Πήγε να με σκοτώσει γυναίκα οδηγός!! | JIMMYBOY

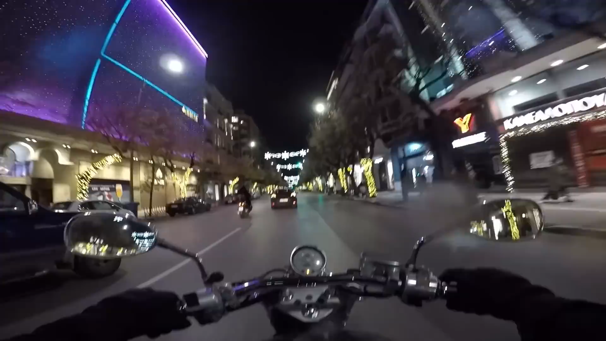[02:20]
Λίγο να είναι πιο ελεύθερα, με ερωτηματικό. Σίγουρα η Θεσσαλονίκη ήταν από τις πόλεις οι οποίες ήταν πολύ κόκκινες, ας πούμε. Πάρα πολύ κόκκινες.
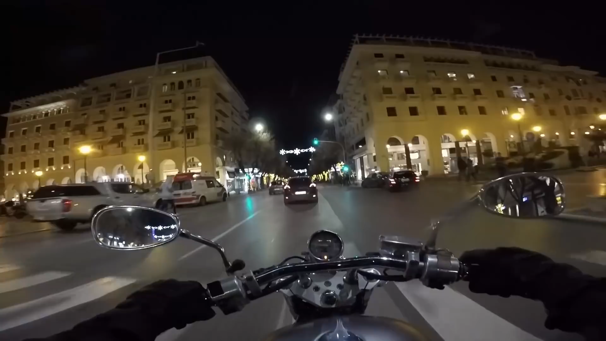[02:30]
Όσο αφορά τα κρούσματα, ήμασταν στο full κόκκινο, όπως και το φανάρι εδώ.
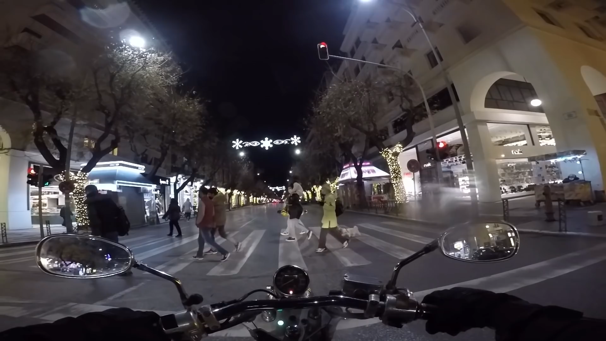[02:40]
Τζουτζούκι. Ένα τζουτζούκι δείτε. Δείτε εδώ κορμοστασιά. Και λέω, λέει το παιδί με το skateboard, ρε.
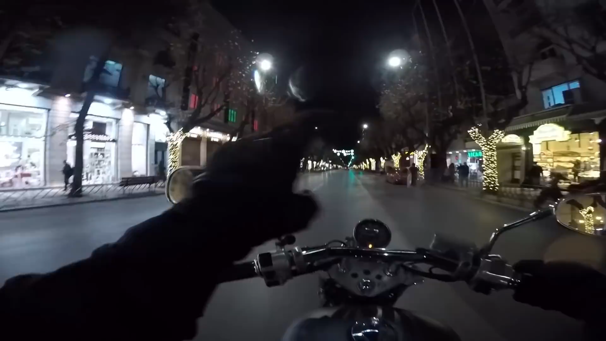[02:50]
Μπορώ να πω ότι ο στολισμός εδώ πέρα της Τσιμισκή δεν είναι καθόλου άσχημος. Δεν θυμάμαι αν κάθε χρονιά στολίζαν τα δέντρα σε τόση έκταση. Νομίζω υπήρχαν, αλλά υπήρχαν πολύ πιο λίγα. Τώρα τα έχουν ξεκινήσει από αρκετά αρχή της οδού και πάει μέχρι τέλος. Οπότε σου δίνει μια πολύ, πολύ πιο εορταστική έτσι, ατμόσφαιρα και ωραία αίσθηση. Πέρα από αυτά, δεν ξέρω πώς εσείς περνάτε τις μέρες της καραντίνας σας.